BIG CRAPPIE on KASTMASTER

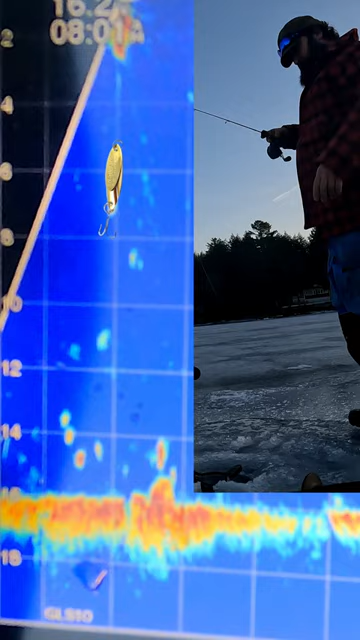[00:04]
that is how you use your live scope to get on top of fish. Big crappie.